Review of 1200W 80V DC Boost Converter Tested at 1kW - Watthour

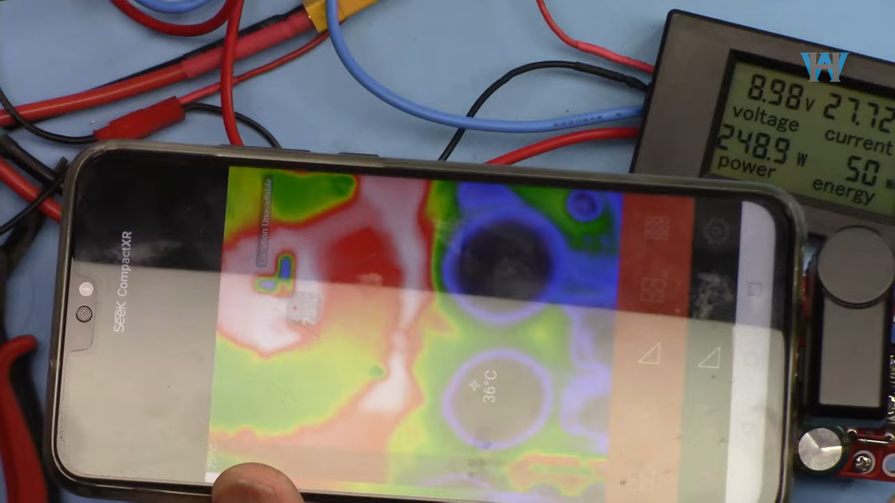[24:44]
On screen: spot 36°C
this area is 85 that's the hottest
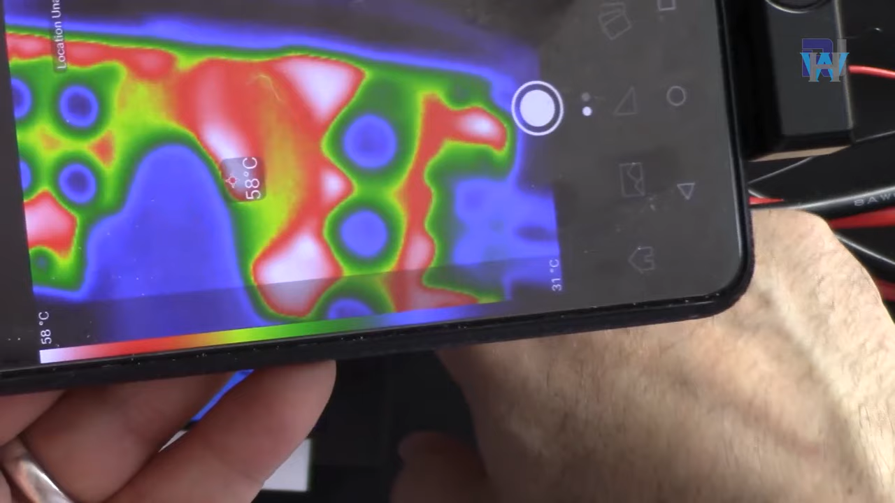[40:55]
On screen: scale top 58°C, scale bottom 31°C
this spot where my finger is but let me try in this video we are going to do the review of